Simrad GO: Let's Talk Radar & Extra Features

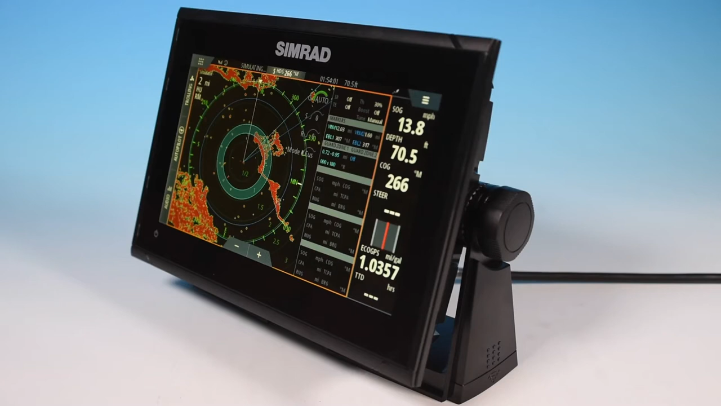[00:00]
Hello and welcome to Aqualifestyles. I'm Glenn and today we are going to discuss the Simrad Radar and Extra Features available on the Simrad Go series of Chart Plotter Fish Finders.
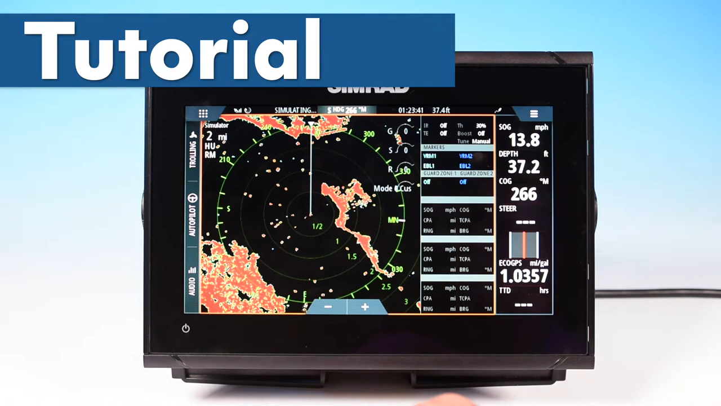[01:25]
If I click on the radar icon, our radar screen will pop up and you see there's quite a bit of information in here. You've got your main radar screen and you have your data boxes over here telling you what's going on in each of different modes that you've got. You've got mode and customization on the screen here, you can click on that,
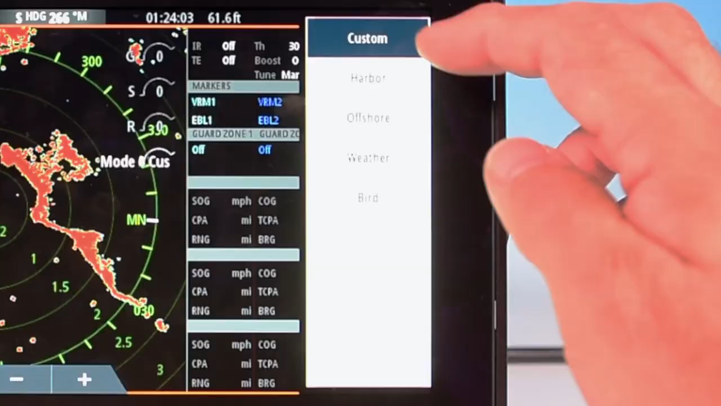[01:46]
and you can have custom, you can have harbor mode,
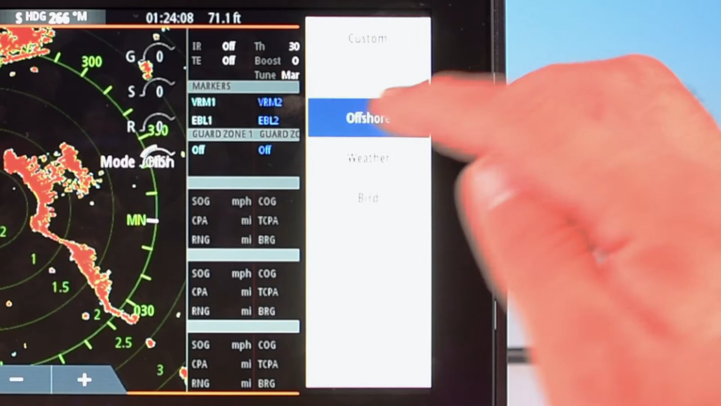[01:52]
offshore mode, weather mode, or bird mode, and each of these is optimized for those particular types of systems. It's already got presets in there for the modes to optimize them for each, so you can do a custom if you want, you can do your harbor, offshore, weather, or birds if you're looking for birds in your fishing.
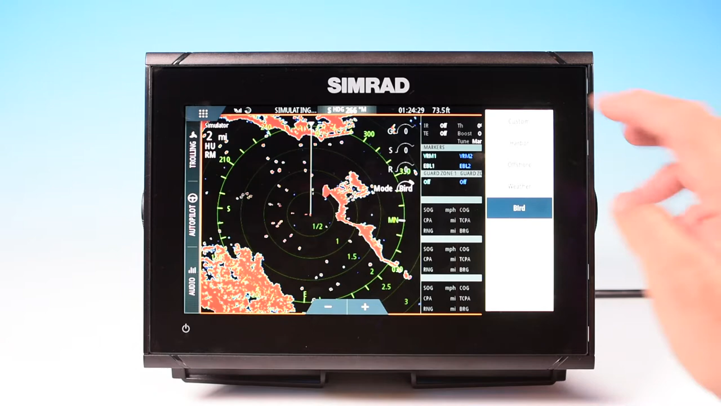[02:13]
So, those are your custom modes, and you can access those just by clicking. Up here, these little guys here, that's your gain, and you can adjust with a slider. The gain will increase or decrease the gain or sensitivity of the screen.
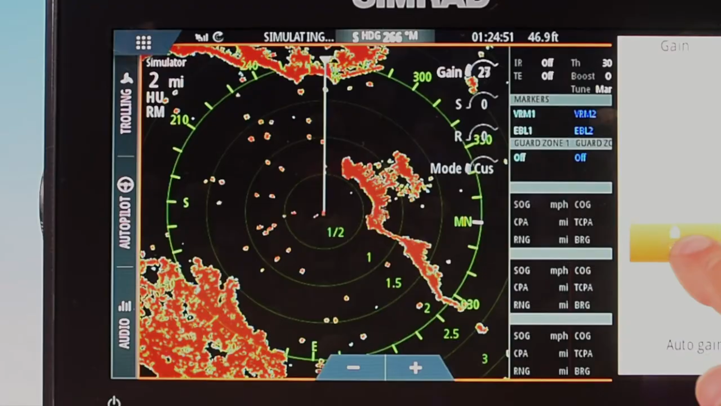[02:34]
You may want to keep it in auto gain, most of the time that's going to be adequate for you unless you're in foggy conditions or heavy rain, you might want to change the gain. If we click on S, sea clutter, if you're getting a lot of sea clutter from rough seas, again, you can adjust it. You can change your sea state from calm, moderate, or rough.
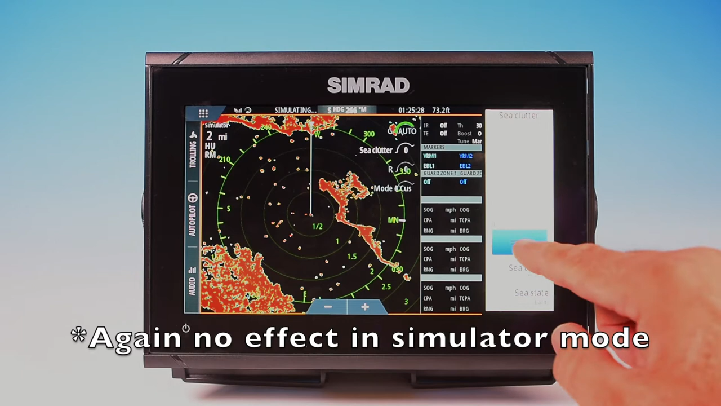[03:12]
Sea clutter, you can have it manual, harbor, or offshore, again, preset modes, or you can manually adjust it with your slider. If I crank it up on the sea state, or crank it down, that changes the amount of clutter on there, but it also changes the sensitivity. Keep that in mind. Down at the bottom here, of the three, you've got rain clutter. Again, you can adjust it depending if you're in heavy rain, you need to make adjustments, you can do so with your slider. If I tap on the radar, that'll go away. Of course, you've got your data bar over here, and you have all your radar information in this data screen here.
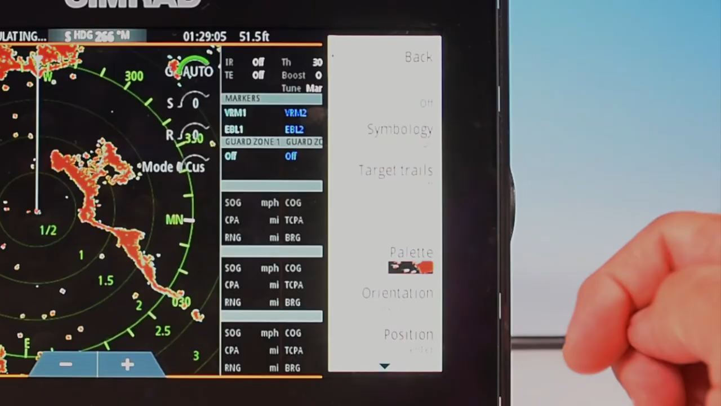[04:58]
So you have velocity, track, symbology, target trails, palette, orientation, position. Again, these are all you can enter them and change them to whatever you like.
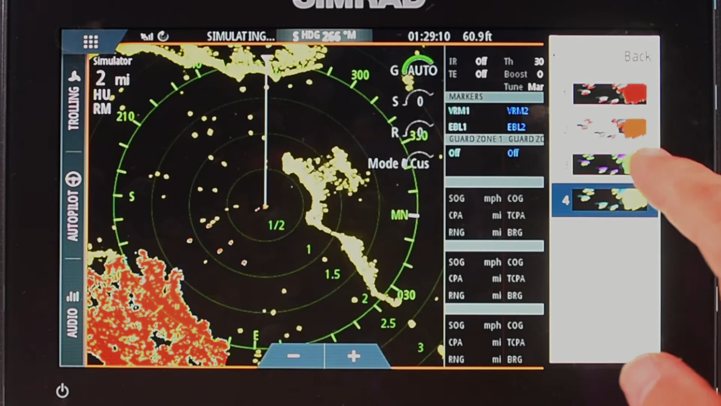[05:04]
Like on the palettes here, we can change our colors depending
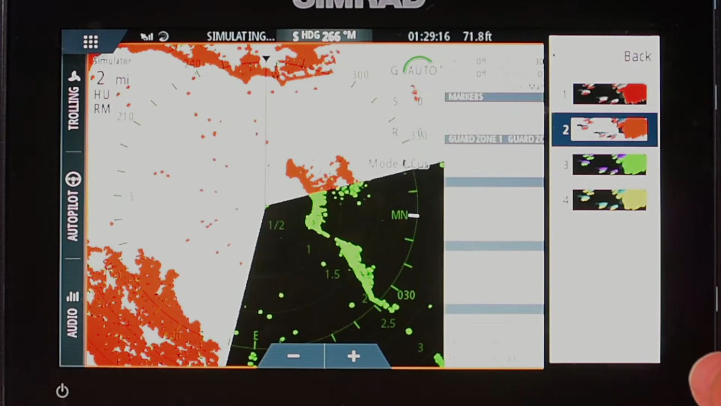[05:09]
on the screen that you like. That's the traditional radar. Go back to that. Orientation, again, you can change your orientation just like you can on the chart. Heading up north up or course up. Your position, you can have it look ahead like you can on the chart. You can offset it if you want to or true motion. In a heads up mode, true motion, as it just said, is not allowed.